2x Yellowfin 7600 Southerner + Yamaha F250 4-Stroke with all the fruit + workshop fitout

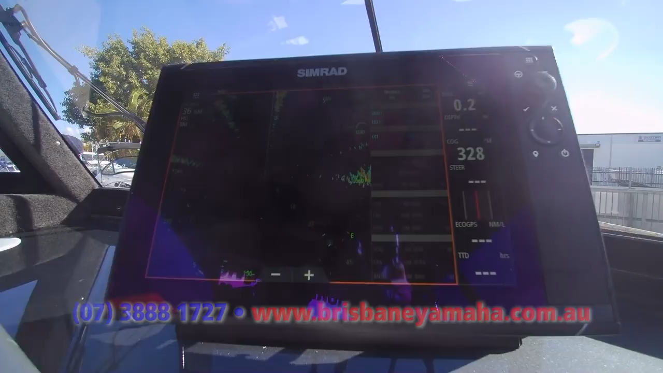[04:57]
Now, a lot of people, yeah, it's a safety advice.
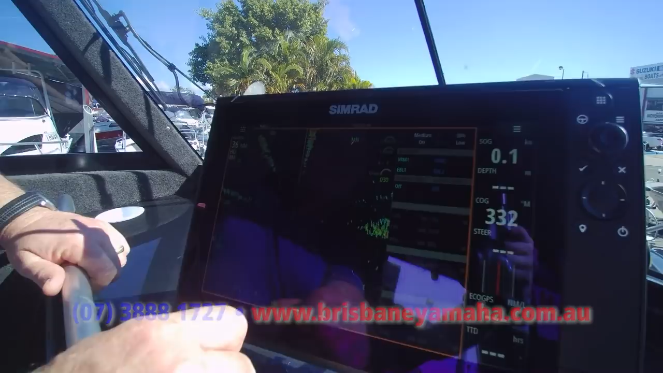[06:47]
We'll zoom right in. Let's see if I can find it. Oh, I've zoomed out.
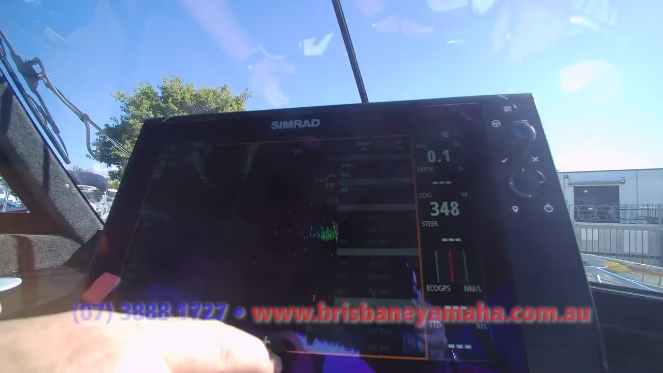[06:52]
Of course. I've zoomed out 36 nautical miles. I'll zoom in to a quarter mile.
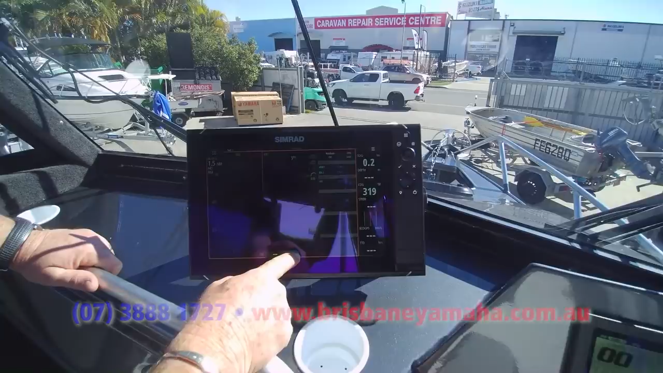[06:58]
We'll see what kind of boats are around us. Oh, there you go.
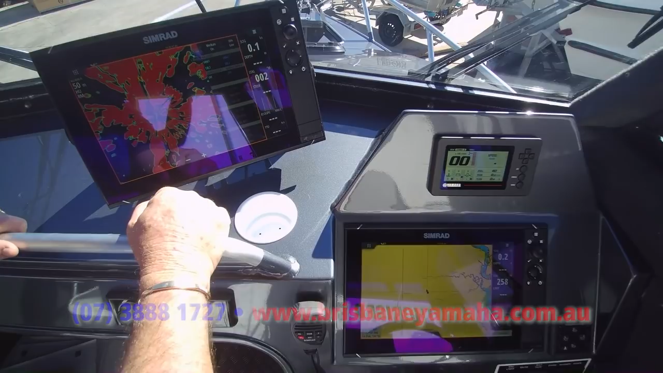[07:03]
Danger Will Robinson. There's boats everywhere. Yeah, well, there is. And over here, look at this.